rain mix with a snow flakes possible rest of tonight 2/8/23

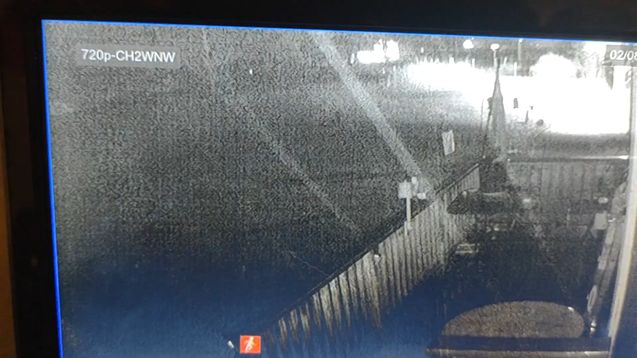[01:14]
Um, and we'll give you updates as this, uh, winter precipitation unfold.